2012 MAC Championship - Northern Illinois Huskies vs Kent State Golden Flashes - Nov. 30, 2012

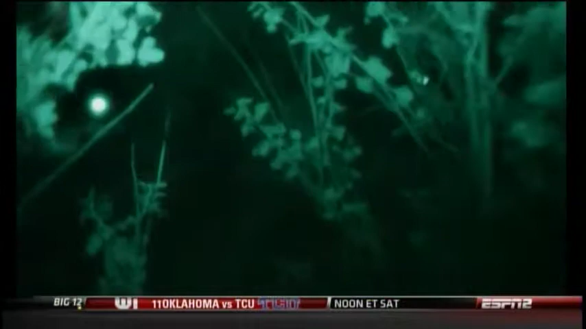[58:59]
Shh. I think I see something. What? A bunch of cows.